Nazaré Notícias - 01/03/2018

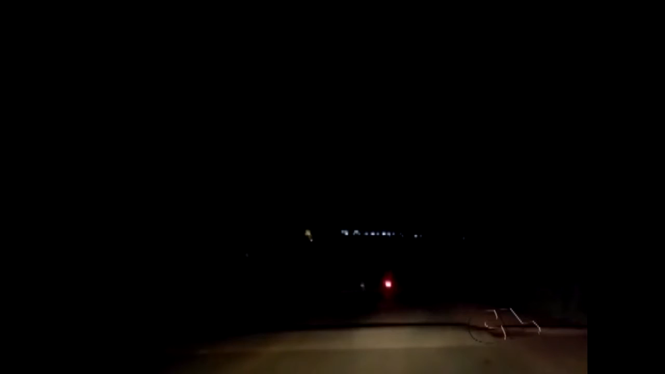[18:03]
O vídeo feito com a câmera de um celular mostra a situação enfrentada pelos motoristas durante a noite. Assim que o carro deixa a Avenida Lacer de Nunes e se encaminha em direção à BR-230,